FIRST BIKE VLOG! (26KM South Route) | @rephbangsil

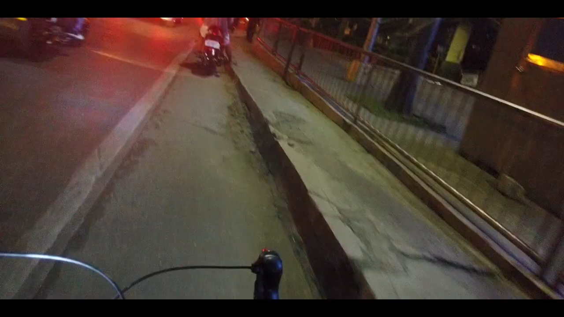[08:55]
So we have just passed SMB Utan. It is here on the right. Not sure if you can see it. Which means we're near.
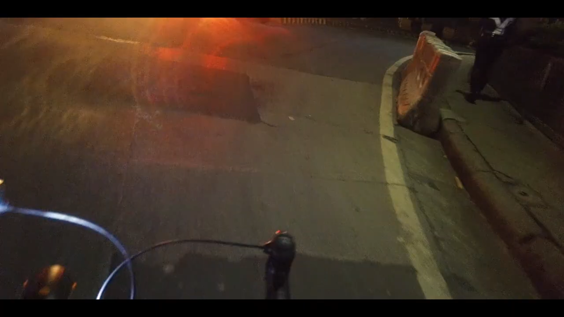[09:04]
Saan pa baba na lang tapos SMB Utan na tayo.